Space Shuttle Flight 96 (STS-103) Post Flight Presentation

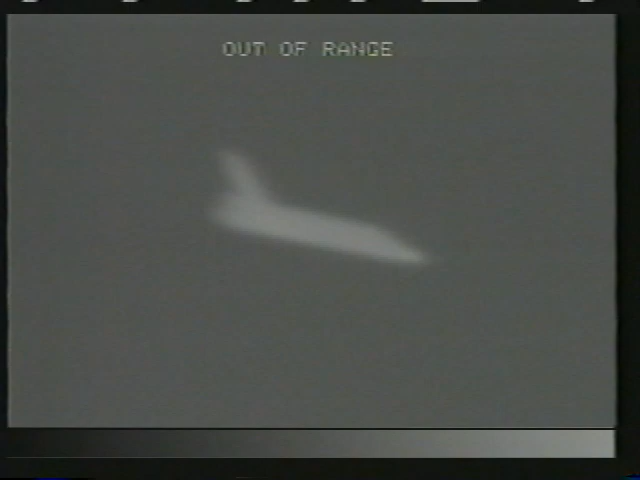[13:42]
Scott's going to put the gear down at 300 feet above the ground, and we'll cross the threshold, and you can see the two little bright lights.
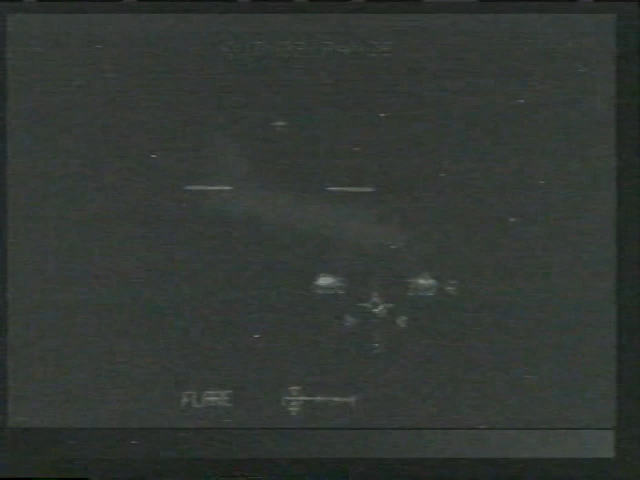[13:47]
Those are the lights to light up the runway since the orbiter does not have any landing lights,